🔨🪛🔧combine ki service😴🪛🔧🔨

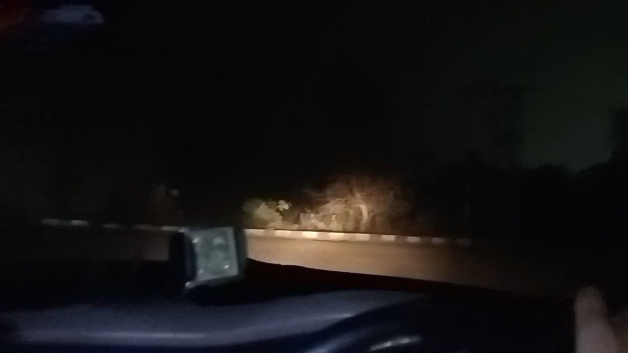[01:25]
आप देख पारोह अमारी हार्वेश्टर है दोनों
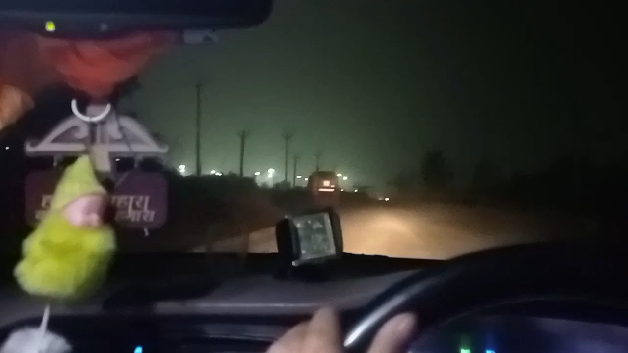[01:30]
हार्वेश्टर आप देख पारो है हमारे ढोलों हार्वेश्टर
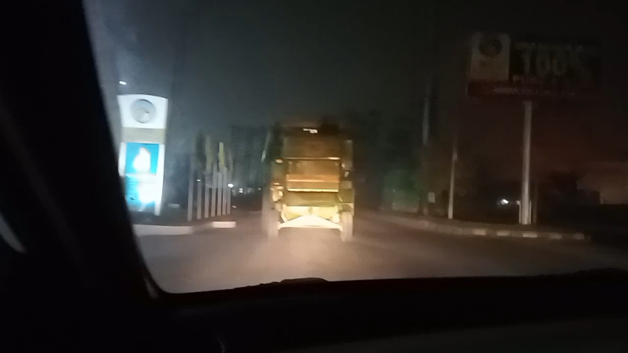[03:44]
आप डेख परहा हो हैं हम घर जा रहे गारी को लेके जो हमारे गारी का सर्विस हो चुकआ है यह गाड़ी आगे निकल गया यह दूसरा बाला हमारा पीछे है यह पिसमार के को सकती है को蒜ा पीछे को सुषदिए एल्य草